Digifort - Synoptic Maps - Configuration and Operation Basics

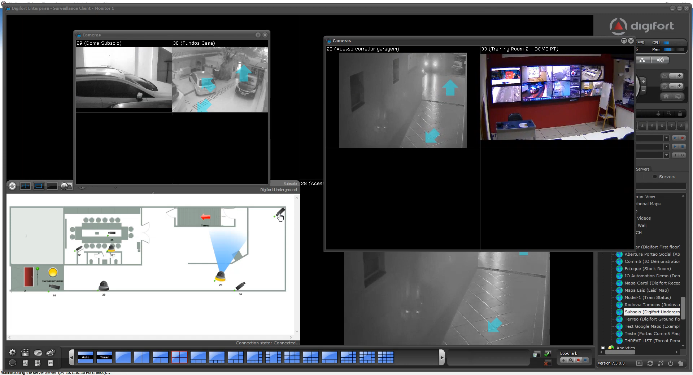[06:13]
click on the camera and now it's going to be populated here or you just drag and drop the camera to the pop-up and the camera will be added to the pop-up so very flexible ways of working with the map